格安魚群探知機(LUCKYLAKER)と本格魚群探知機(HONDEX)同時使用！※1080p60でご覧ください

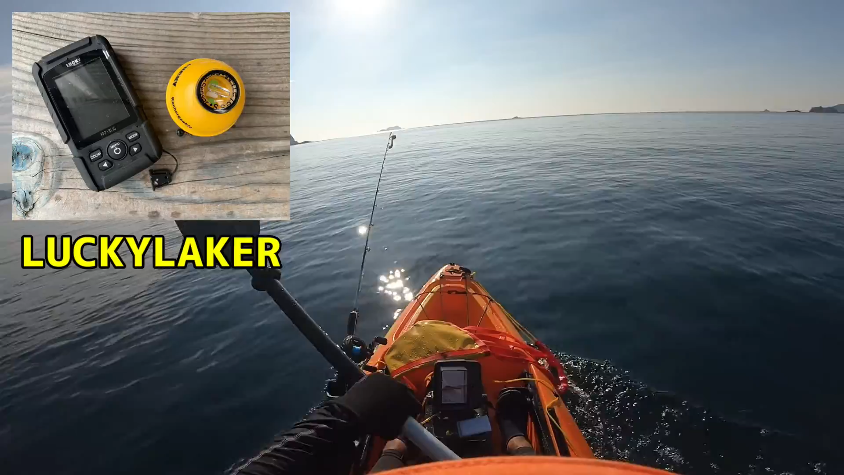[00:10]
それと今画面に見えてます、これ新しく買ったやつなんですけど、コンデックスのPS611CMっていうのをね、
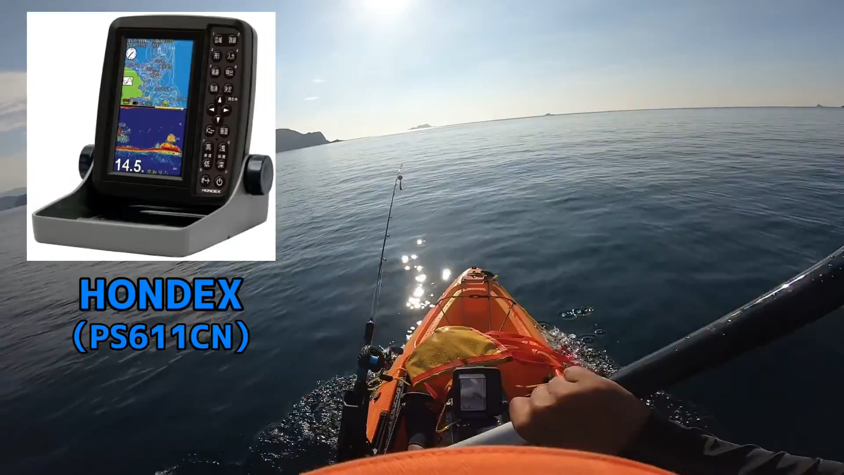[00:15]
ちょっと一緒につけてみて、反応をね、調べてみたいと思います。
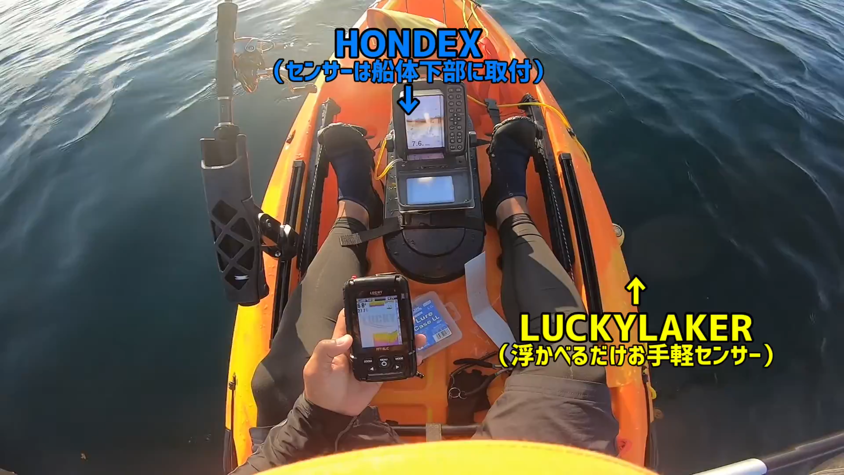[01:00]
ラッキーレイカのはね、以前紹介しましたけど、浮かべるだけなんで楽です。深度はほぼ同じですね。余分の反応は若干違う感じですね。
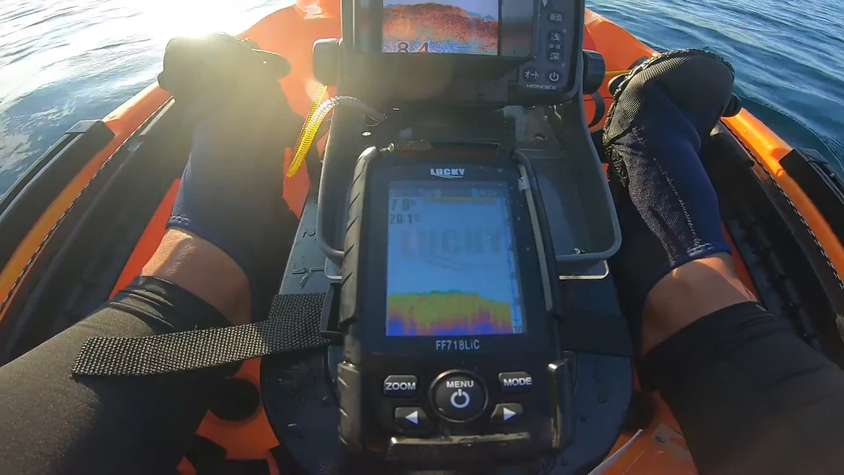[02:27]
眺めてみると中に
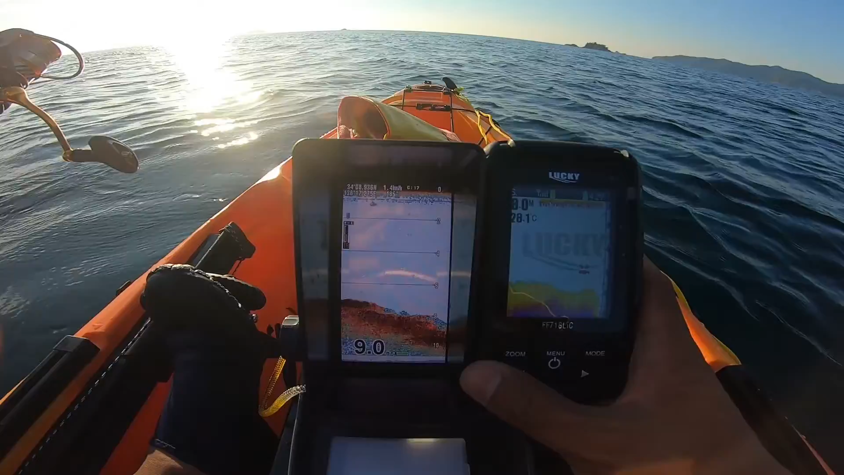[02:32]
On screen: water 28.1°C
そこにいるこっちは
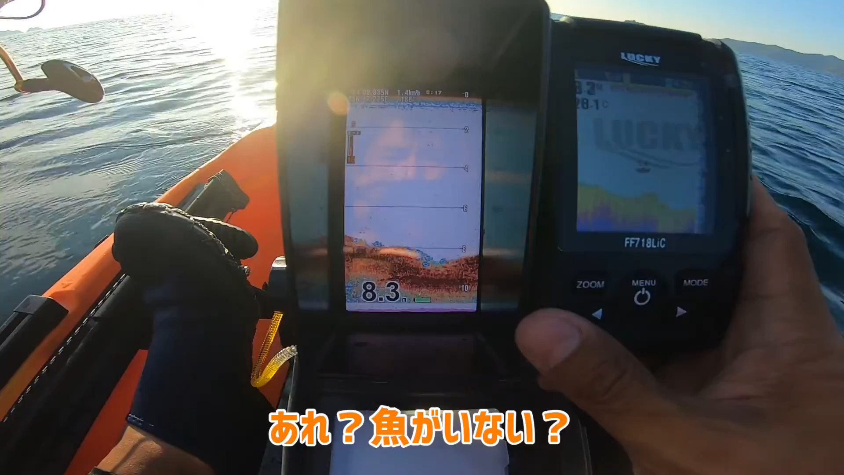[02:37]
傘は一緒ぐらい近い
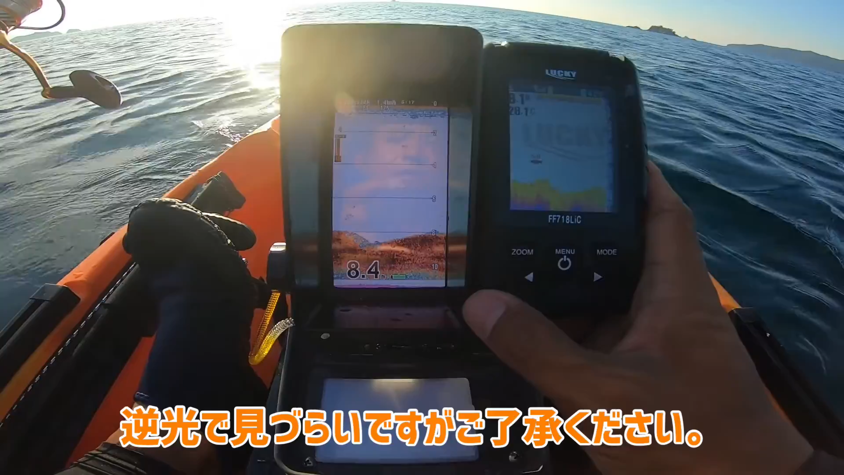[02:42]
こっちはすでに残りの
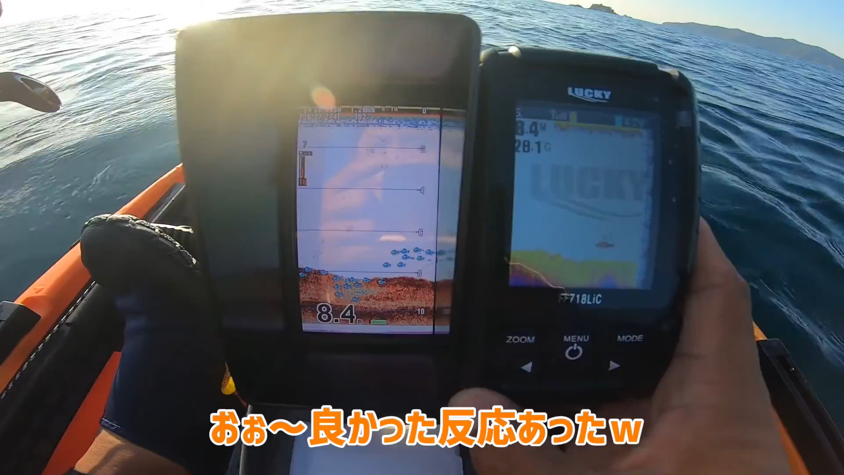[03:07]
のようにベラかまたベラですね